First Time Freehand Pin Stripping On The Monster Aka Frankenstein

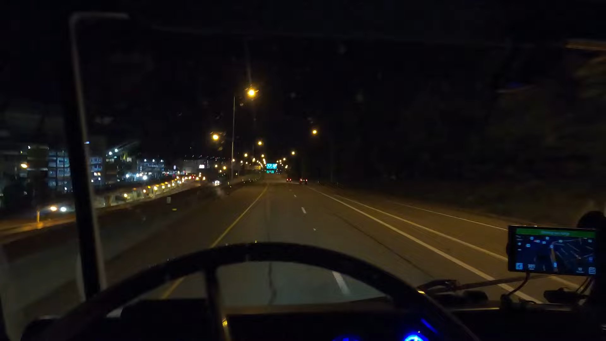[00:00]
you look at that. It's the old Pittsburgh Steelers football stadium.
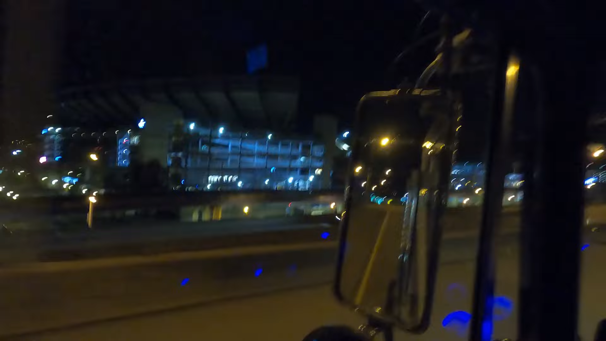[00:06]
Yeah, that's right. We're in Pittsburgh, or should I say Shittsburg.
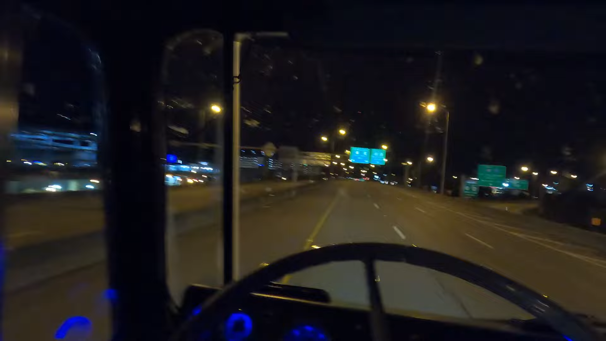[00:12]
Man, some of these fucking roads around here. Staying left 3 nights. Horrible. Horrible. But, yeah, I'm grabbing a little yellow trailer in the morning. 7 a.m. I can get it. It is 1:19 right now. And actually, to be honest with you, I can even, I'm going to be parking at a Speedway truck stop, like, 5 minutes down the road from the place, so that's awesome.